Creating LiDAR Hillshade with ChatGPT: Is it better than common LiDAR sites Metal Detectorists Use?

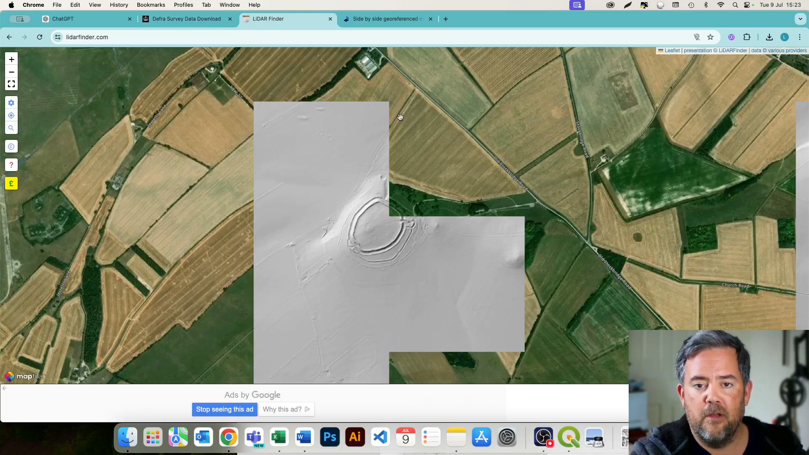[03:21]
online resources like lidar finder like another cyber side but this is a static image it's not an
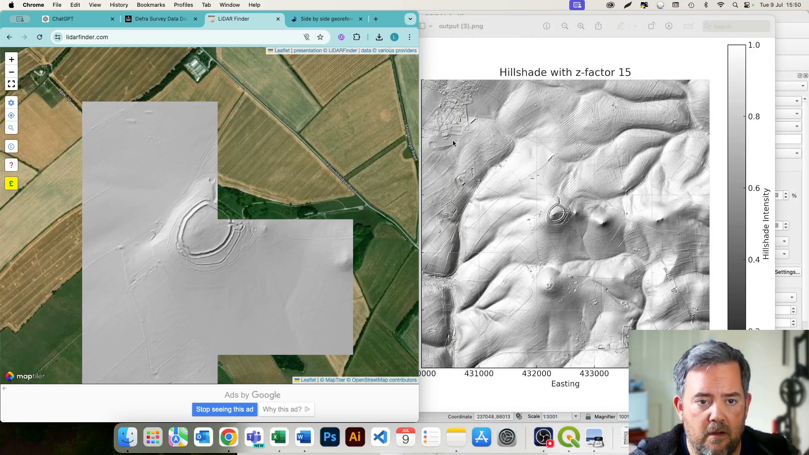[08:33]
lidar finder and nls and now bear in mind as well it's half the resolution
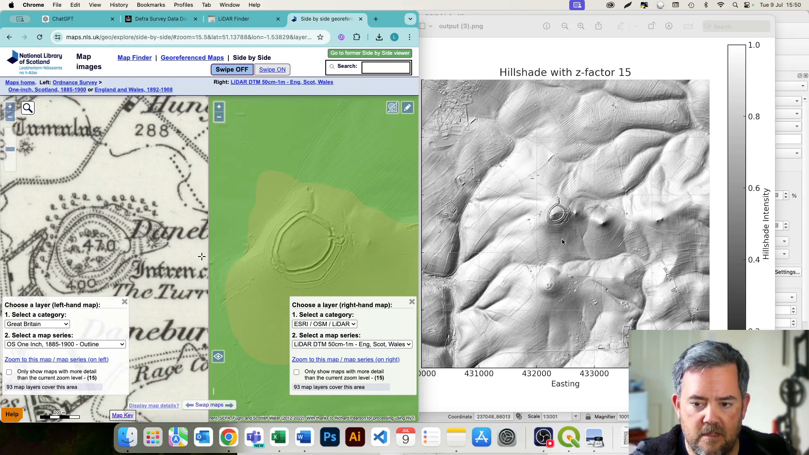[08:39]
so i'm gonna have to zoom in manually it's half the resolution but in terms of detail in terms of what you can see versus sources available online
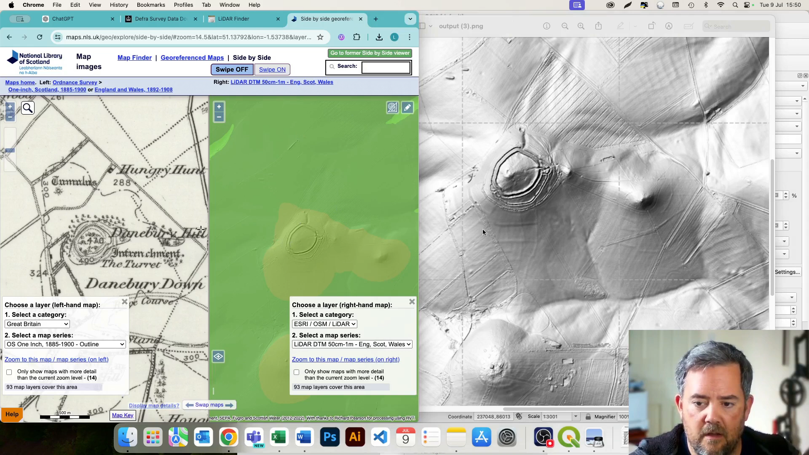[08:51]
you can start picking out so many features um around an area which you cannot see with these online tools now i'll always advise you to go and learn qgis in your own time because ultimately that's where you will have the best results but if you are in a pinch you're in a rush you
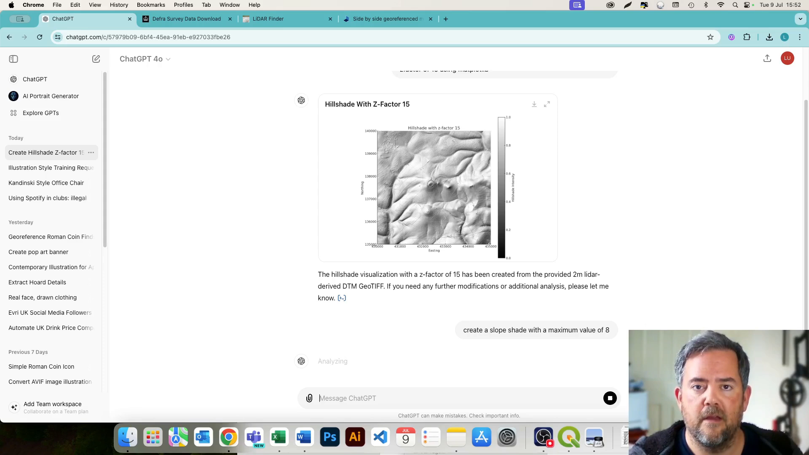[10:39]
if you go too high everything looks flat if you go too low everything looks too sloped now that is completely wrong because it isn't that flat that area so um
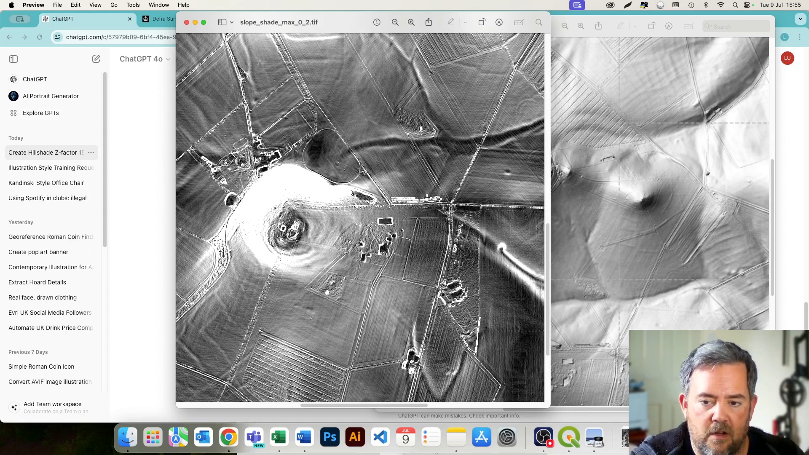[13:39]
existing at present but sometimes like here there's an area of flattening um and that will be worth looking into as to what that might be um and you can find some really interesting bits and bobs so you can see over here it's quite good to have it up against the hill shade but this slope will just give you those insights into um potential roads and trackways
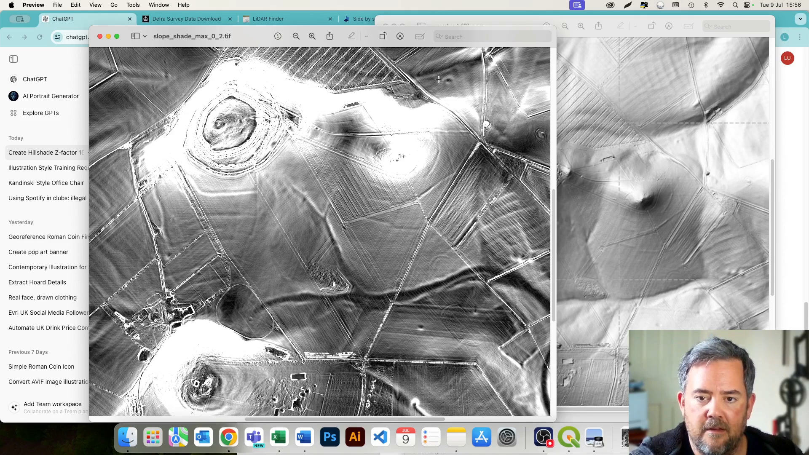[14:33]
i mean you can see we're pulling out details here it's there you can just about make it out on the hill shape it's clearer there there's there's some sort of circular feature hidden away there there's another one up here there's another one here and slope is is a great tool to help pull that out and
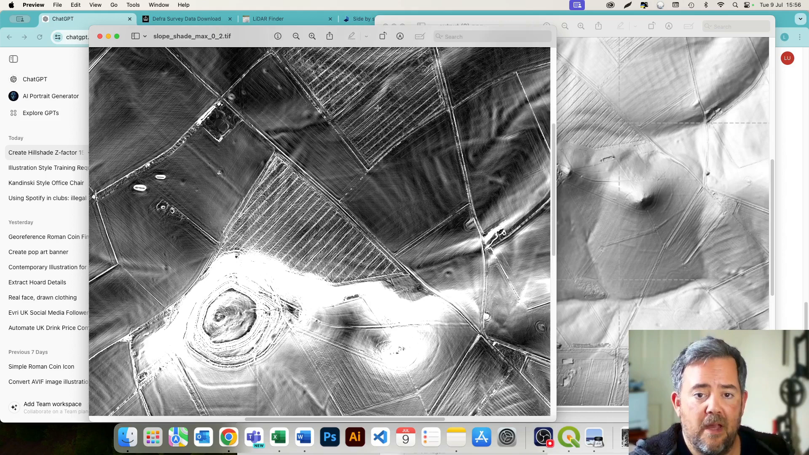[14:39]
you can do other things with chatgbt as well um you can create contours create a contour